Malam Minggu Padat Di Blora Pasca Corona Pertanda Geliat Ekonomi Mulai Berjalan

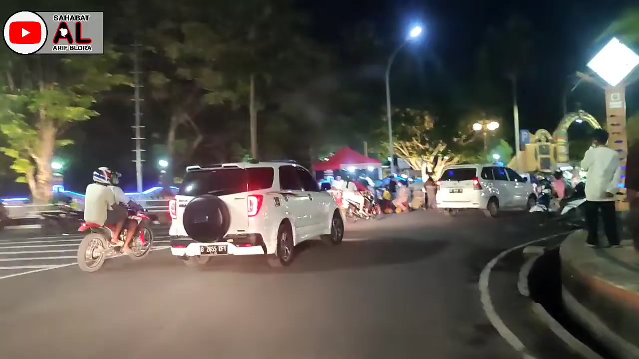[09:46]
ini di depan sebelah kiri pendopor rumah dinas bupati blura
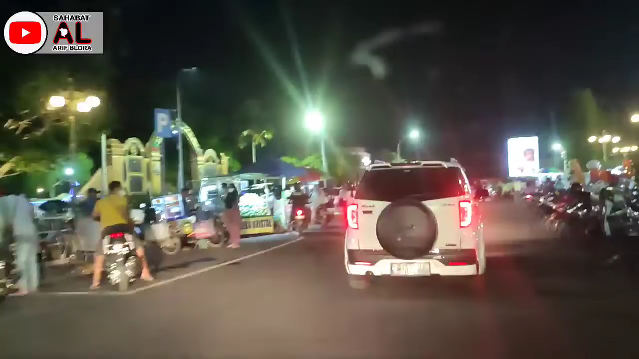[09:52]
dan ini sebelah kanan alun-alunnya rame sekali ini seperti ini banyak parkir kendaraan roda 4 ataupun roda 2 yang tentunya ini berarti
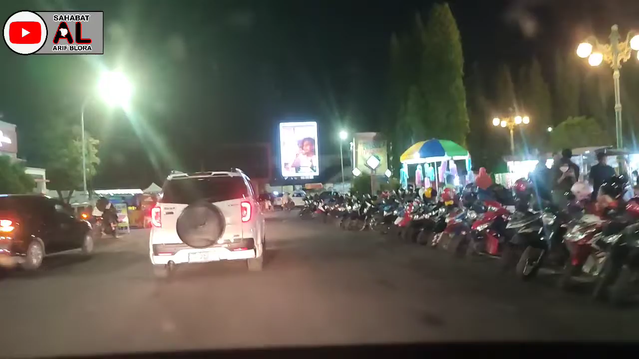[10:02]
saudara-saudara kita para pedagang pemilik warung angkringan rame dikunjungi berarti perkutaran ekonomi
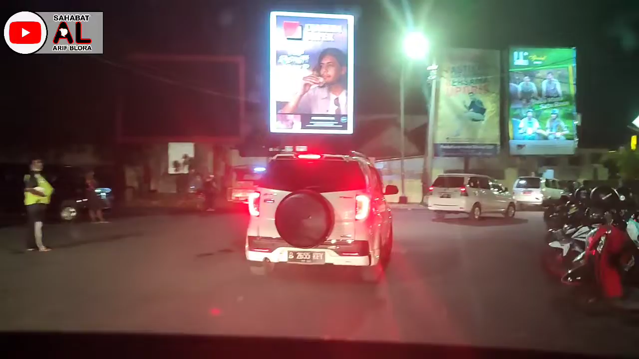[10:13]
sudah mulai berjalan setelah suasana pandemi kemarin nah ini alun-alunnya